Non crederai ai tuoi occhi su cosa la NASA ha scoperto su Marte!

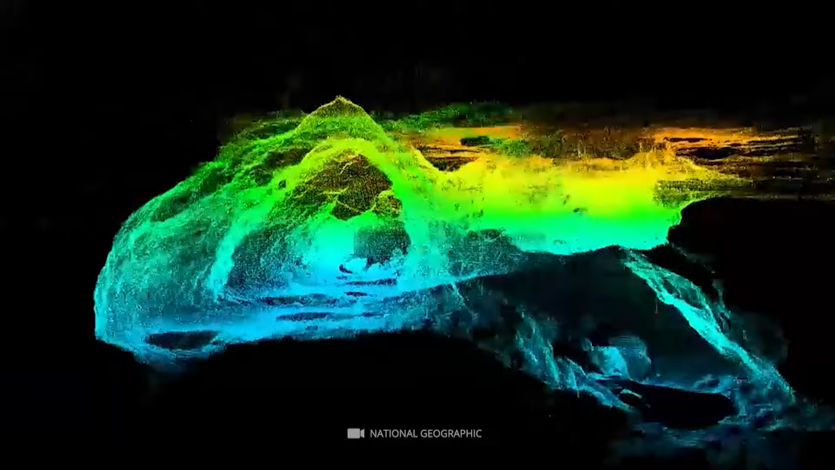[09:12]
La grotta ha anche varie caratteristiche uniche, tra cui stalagmiti, stalattiti e pozze d'acqua sul fondo.